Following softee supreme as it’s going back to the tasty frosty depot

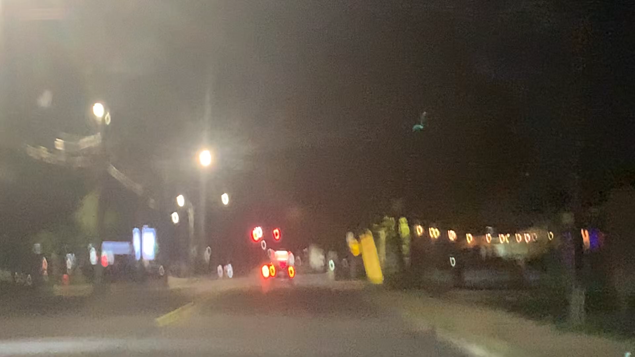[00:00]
Which one is the cornering? It's Tasty Frosty. With Softy Silk Cream actually.